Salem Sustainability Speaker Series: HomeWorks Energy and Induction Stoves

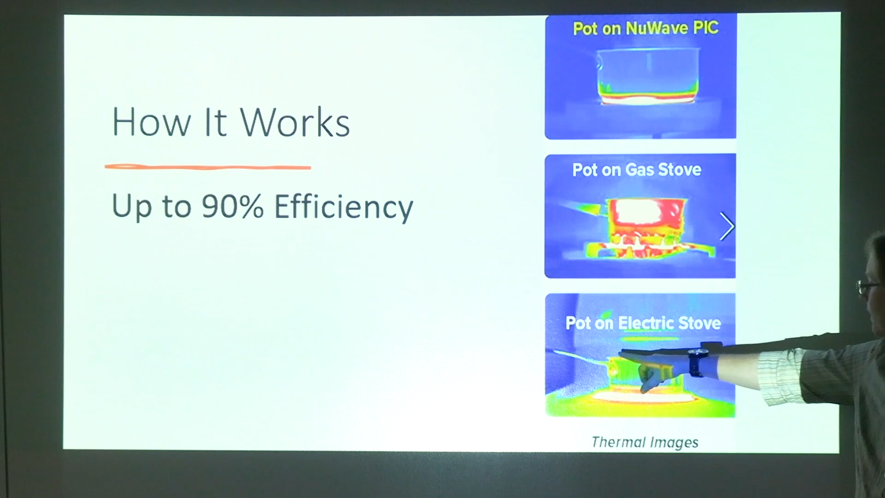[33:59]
the whole pan itself, the handle, even the sort of the back part of the stove a little bit. On a gas stove, same thing. That pan is getting really hot. It's as hot as the flames. The grid that it's on is also heating up and you're losing a little bit of heat. Induction, the stove itself is not heating up at all.
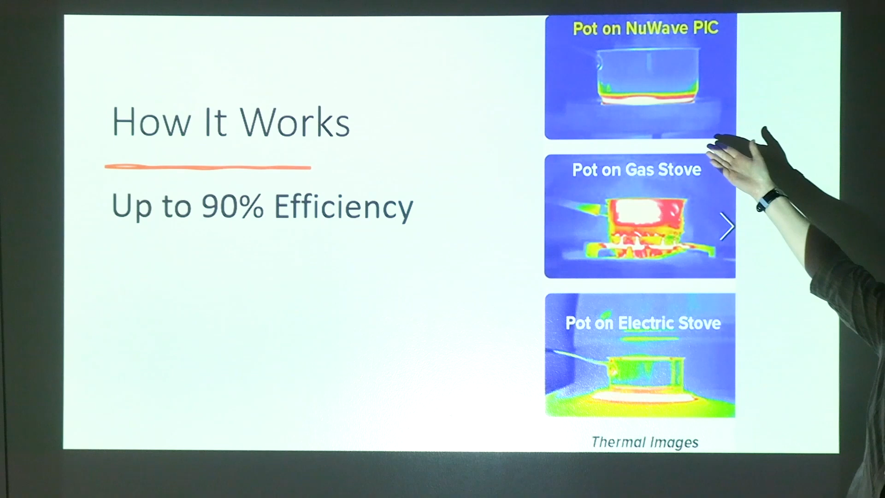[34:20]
All it's heating up is the bottom of the pan. That's it. That's how we get up to 90% efficiency with an induction stove. Yeah? I may. Just trying to be devil's advocate. Go right ahead. Someone that is a professional.
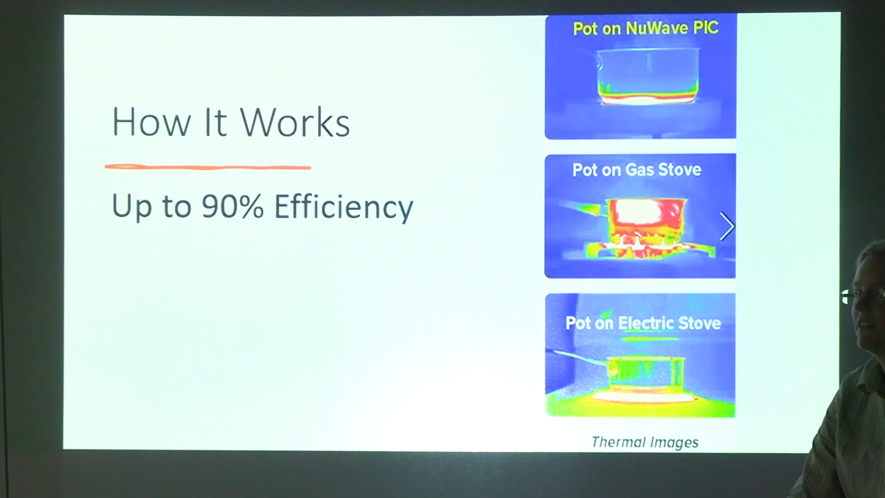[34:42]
I love the idea of induction. Yes. The only problem is you're limited to the pans.